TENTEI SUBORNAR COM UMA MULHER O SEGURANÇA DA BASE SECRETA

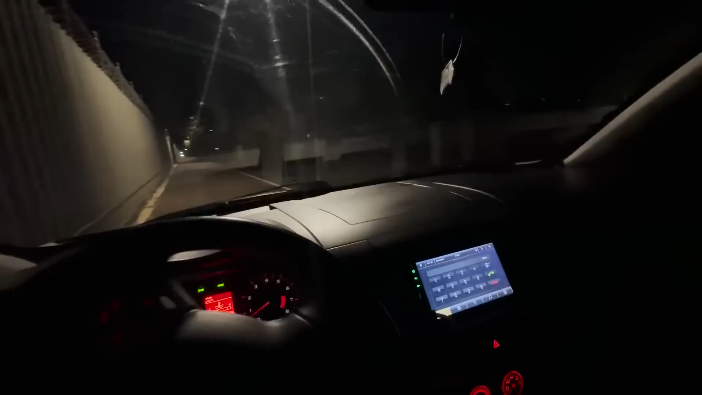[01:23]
Olha lá, o carro dele tá lá. Vocês estão vendo? Tá dormindo aí, viado?